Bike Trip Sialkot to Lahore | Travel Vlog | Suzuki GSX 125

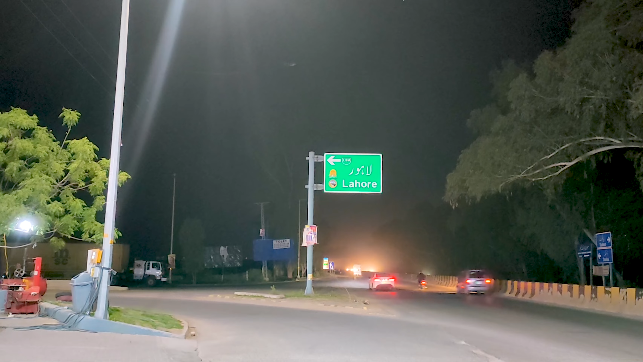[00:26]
ये लेफ्ट साइड पर सालकोट से लाहौर जाने वाली मोटरवे है और इस टाइम हम दस्का रोड पे खड़े हैं,
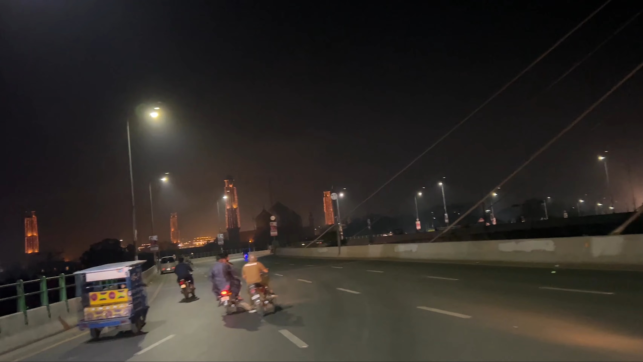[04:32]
इस टाइम ओवरहेड ब्रिज पे हैं जिसे आज़ादी चौक कहते हैं। ये पूरा एक माउंट किया गया है